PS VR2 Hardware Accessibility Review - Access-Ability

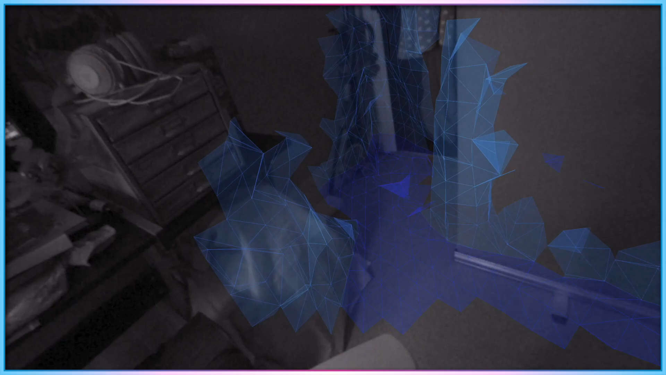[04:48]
which shows a black and white feed from the cameras on the headset, and paints a polygonal map across objects like walls,
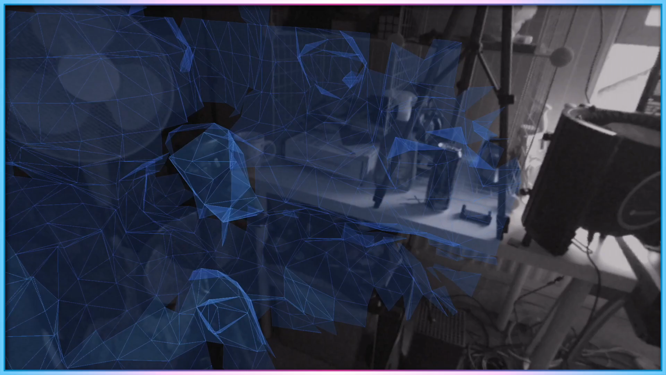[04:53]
the floor, the ceiling, and objects like tables or chairs.